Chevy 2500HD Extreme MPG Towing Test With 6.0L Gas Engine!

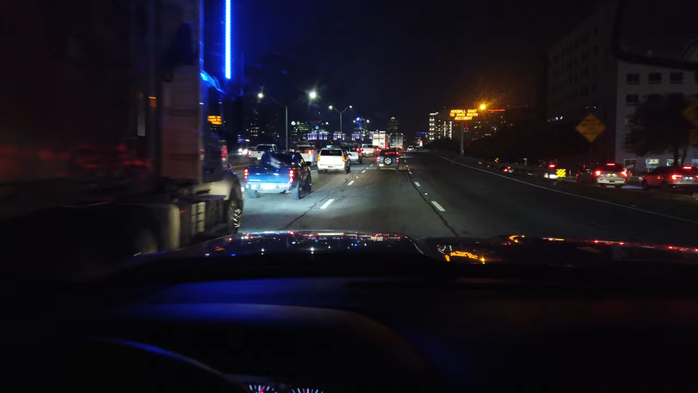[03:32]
I was doing decent on time until I hit Dallas-Fort Worth traffic. Yeah, I was looking at this earlier and I was wondering if I was going to hit rush hour.
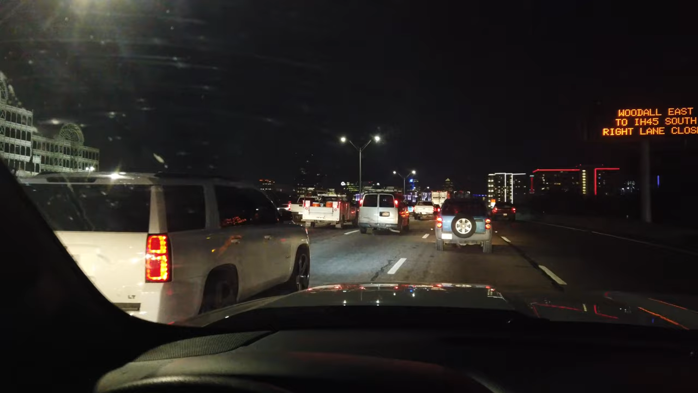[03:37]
And, bam, right in the middle of it.